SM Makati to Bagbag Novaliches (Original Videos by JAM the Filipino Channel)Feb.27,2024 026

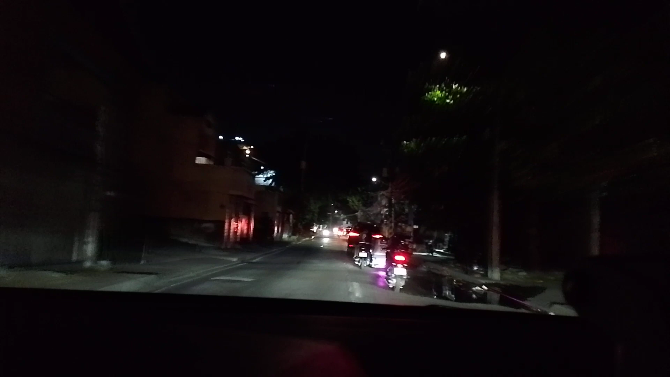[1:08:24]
In 200 meters, turn right onto King Ferdinand Street. In 90 meters, turn right.